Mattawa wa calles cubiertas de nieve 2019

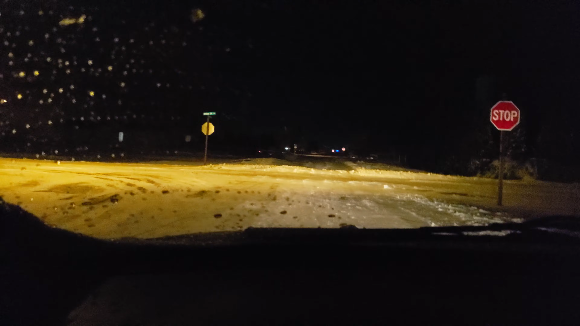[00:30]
Hoy es 9 de febrero de 2019 Aquí ando en la calle mirando cómo está la tormenta Muchísima nieve Si no me quedo atorado aquí Ok, salí ya Nieve que se nos vino en el mes de febrero Ya no esperábamos eso pero pues ya ni modo Así es la naturaleza que vamos a hacer